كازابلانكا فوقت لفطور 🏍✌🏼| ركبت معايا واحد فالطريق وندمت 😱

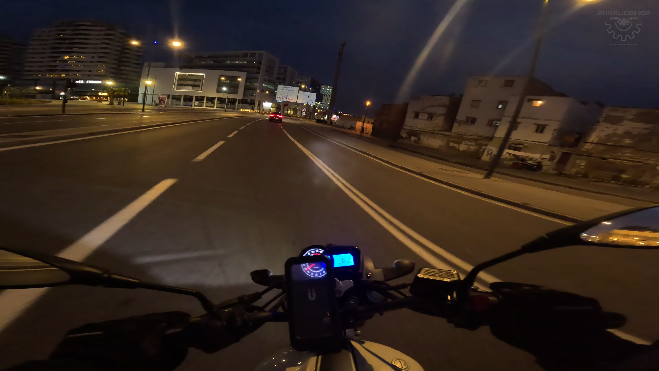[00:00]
يا السلام عليكم الخوت، مرحبا بكم في فيديو جديد. لا فيديو ديال اليوم ان شاء الله، يلا خرجنا من الخدمه دابا جبنا الدوره. المهم كما شفتوا وقت الفطور هذا 7:13 دقيقه دابا، يلا فطرت شويه في الخدمه وكنخرج نمشي نكمل الفطور في الدار. واحد الخبر زوين ان نفق الموحد ديال تحل بالنسبه للمطار الكبار، يعني اي موتور بيرمي دخل به النفق الموحدين.
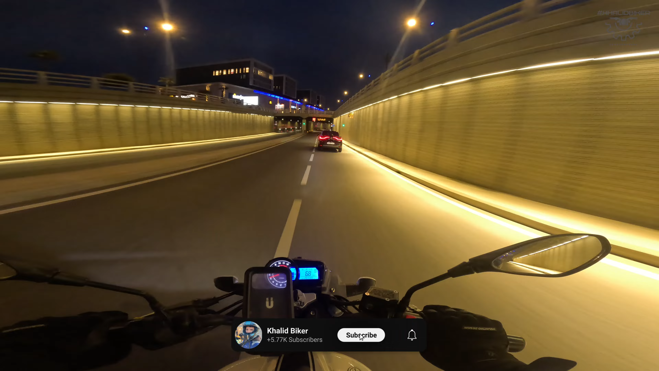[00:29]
وكما كتشوفوا الطريق خاويه، هذا يقدر يكون هذا كيوري طريق خاويه بالبيان.
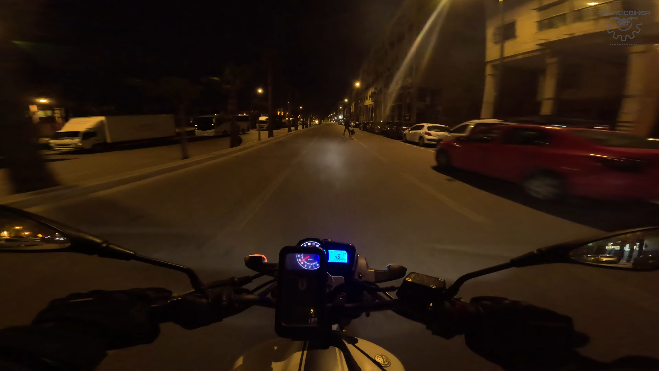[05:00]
في الانستغرام والفيسبوك وحق كذا وما كيوقفوش للناس في باساج بيتون. احنا اخونا احنا وقفنا هذا، انا كنوقف ليهم من غير انك تجيب شي صور على اليمين، يمكنش هو غفل جاي كيجري ولا شي حاجه دونك باغي يدوز ما والو. طريق كامل وانا كنلقى الناس، كنلقى بعد شويه الناس، هنا الزيرو كاطوال وكل شيء باقي كيقصي، كل شيء باقي كياكل. الله الله.